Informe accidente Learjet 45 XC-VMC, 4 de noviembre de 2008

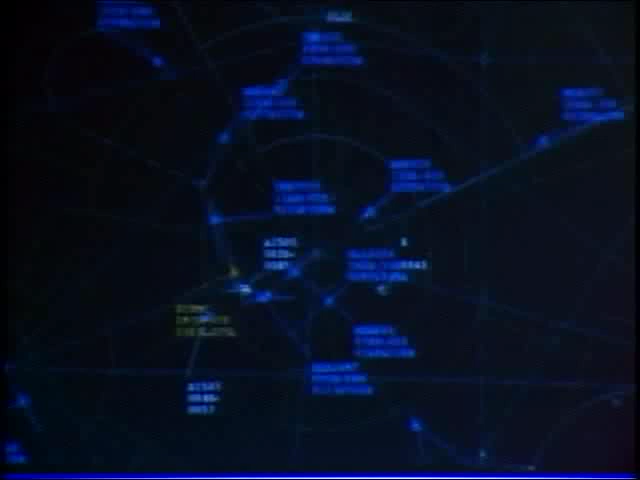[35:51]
4616 el último señal radar clara 4621 en este momento el radar yo sé que no se observa muy bien pero el radar observa una pequeña cruz en el minuto 4621 se observa una pequeña cruz que significa que se está activando la identificación
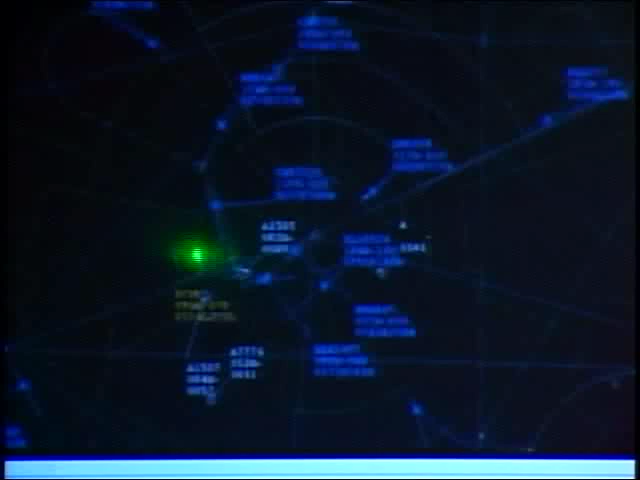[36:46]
pero es la cruz pequeña que sustituyó al eco de radar y que tiene que ver
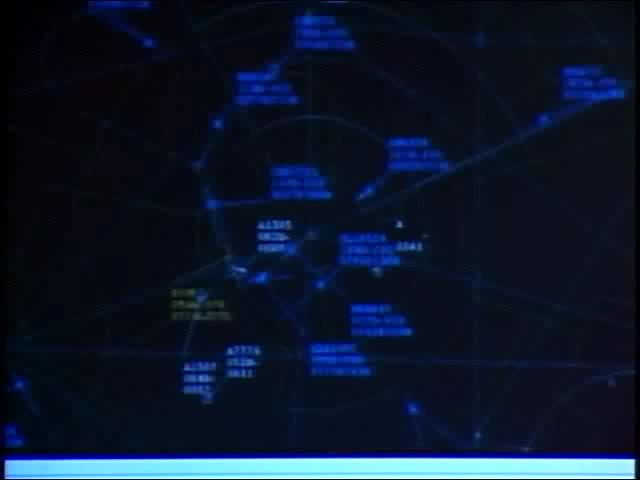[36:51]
precisamente con que en el momento del impacto la aeronave estaba volando bajo piloto automático en el momento del impacto el
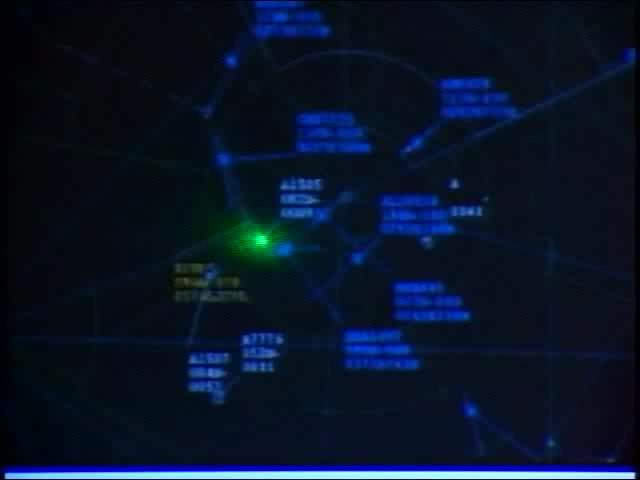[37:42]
radar aquí ya el avión el Víctor Macoca viene en descenso y se empieza a degradar la información aquí ya perdimos información de altitud y poco a poco ya se